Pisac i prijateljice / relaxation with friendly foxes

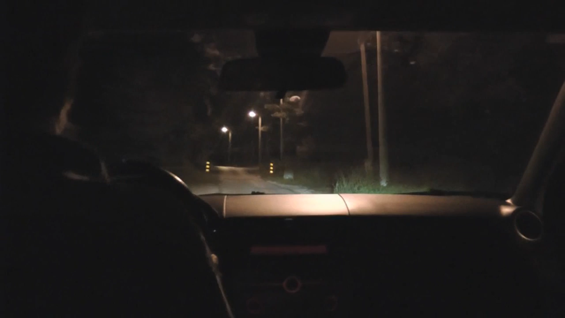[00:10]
Ne, jer gledam na ekran. Na sred ceste stoji. Ovo vidim ju, vidim ju. Vidiš no, mi sad. Sad sam otla tu iza drveta. Kak je nervozno skoknula.